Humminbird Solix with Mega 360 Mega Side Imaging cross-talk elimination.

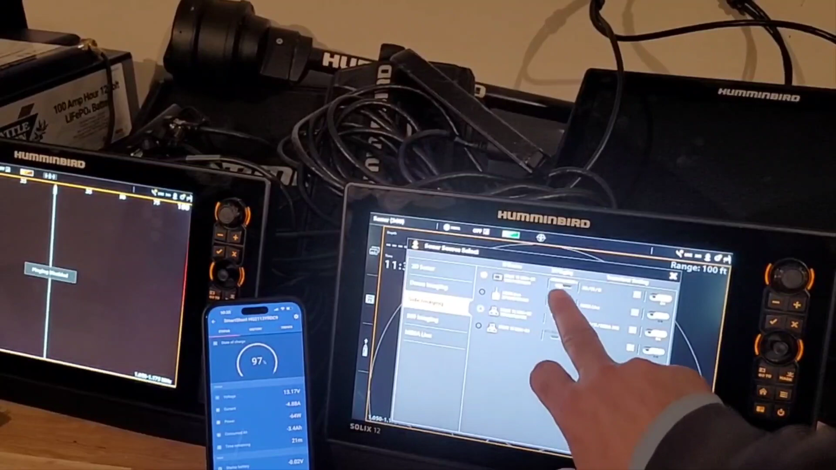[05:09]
turn that back on and you'll see again boom pinging engaged right and
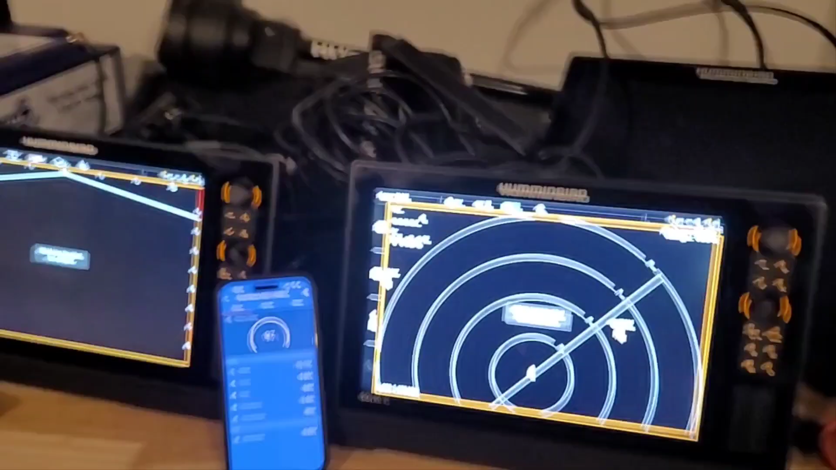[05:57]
right now for the people that are running 360 and mega live don't see a lot
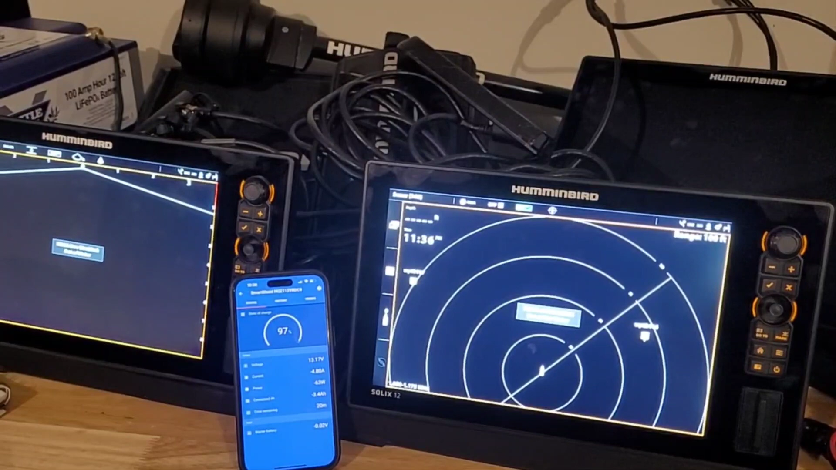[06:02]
of people running down imaging anymore and so for that reason if I'm not using down imaging either because I'll just put mega live in forward mode I'll
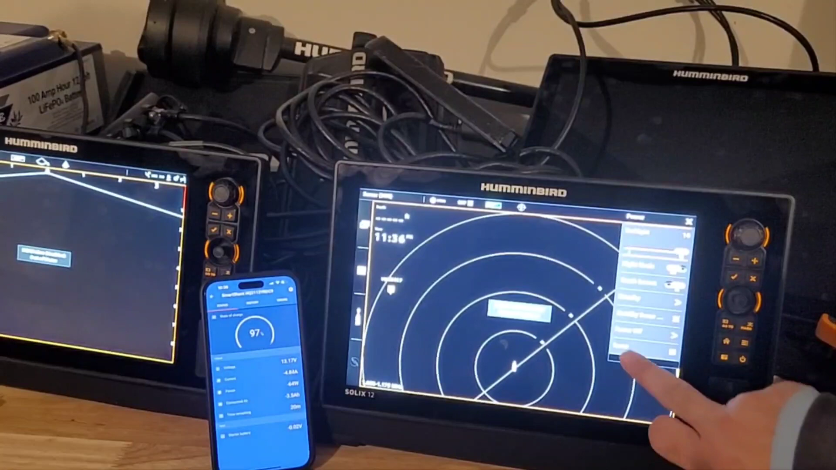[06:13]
come back here to sonar go back to sources sonar sources down imaging and then again that's where I'm just gonna shut that off so now really the only thing this has given me is
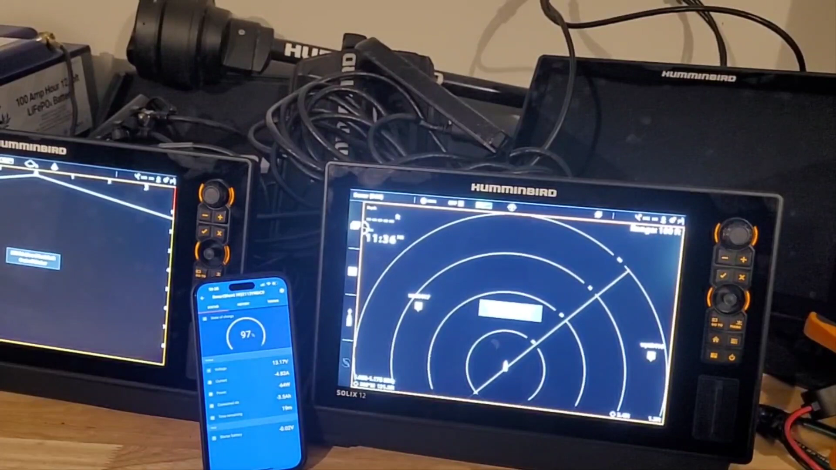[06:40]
so anyway it's just a short little recap side imaging transducer mounted on the front or even on the back of the boat with mega 360 running
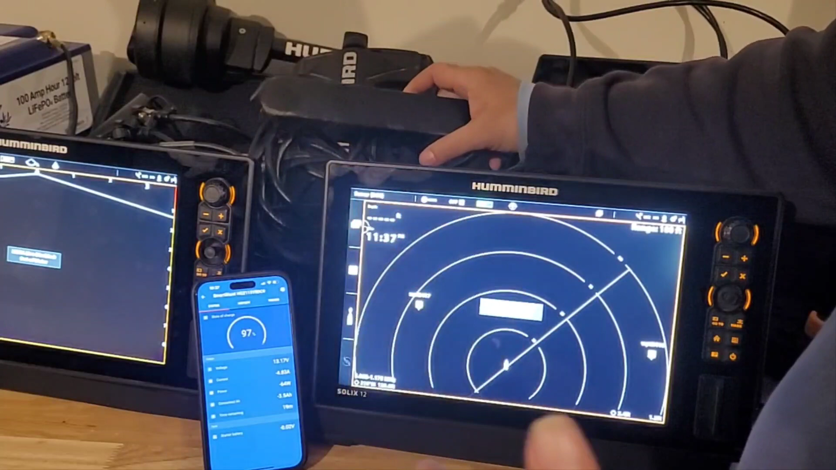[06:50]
the two are gonna interfere and so that interference is called crosstalk to eliminate it you could go to Y cable where you bypass the side imaging on this
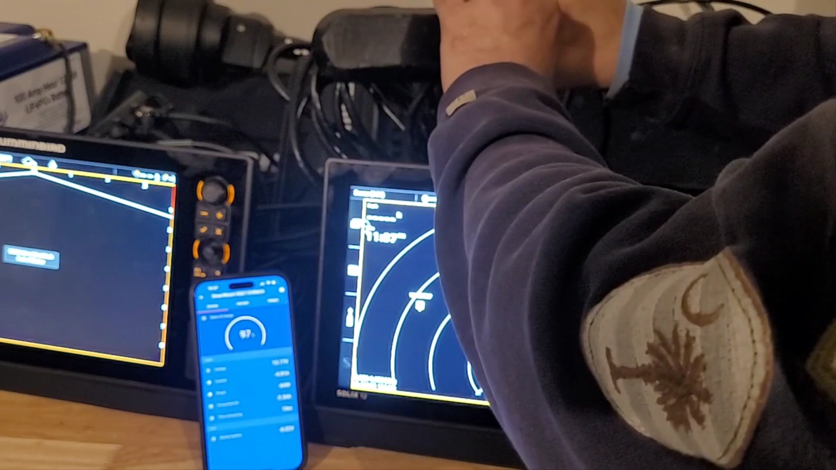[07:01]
transducer and get side imaging from mega 360 you can actually put it inside imaging mode actually we could do that in a second but anyways so
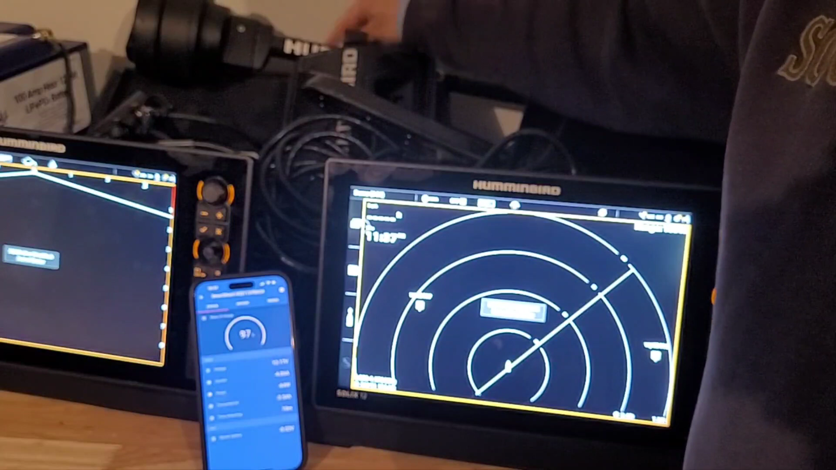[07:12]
that would eliminate it one way or the alternative is again go here into sonar sonar sources and deselect them if